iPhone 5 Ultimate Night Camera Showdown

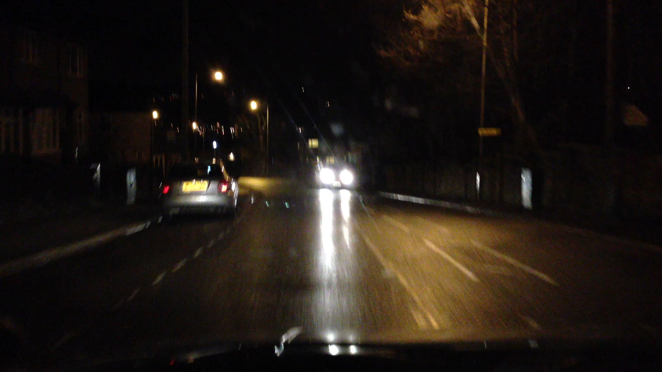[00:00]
hey everybody yes I'm back once again and this is a new video test the iPhone 5 this time so again we're in at 1080p and exact same conditions I've tried to during the night and I might try and do some daylight ones at some point but I'm doing the night ones just for the fact that it's harder for the actual lens to focus so it's more of a challenge for these phones it's the iPhone 5 at 1080p so I'm going down again using one hand just to show you my hand just here here's my right arm again because it's
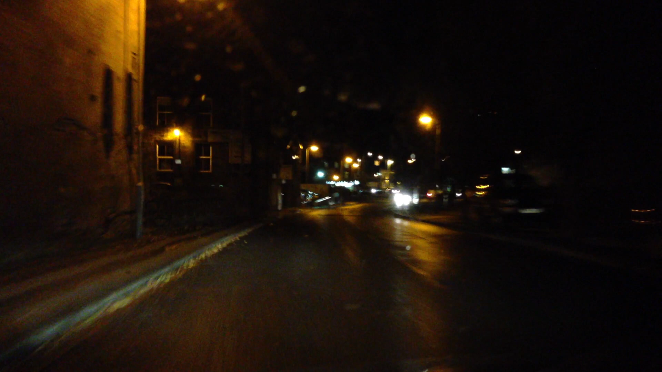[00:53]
than the rest so far again that you can't always tell on the screen because it tends to depend on the screen brightness etc etc yadda yadda coming up on my west lane from obviously where I live looks
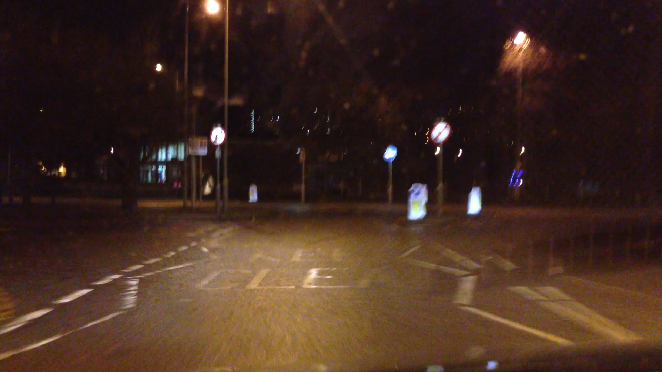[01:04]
like we came down a little bit quicker this time we're just going to go around and I'm going to go around the roundabout just to see if you're going to get that kind of swayy effect when you go around stuff obviously you can kind of see what's it like in terms of picking the lights out is it kind of blurring them is it you know focusing on them pretty good or not we'll soon see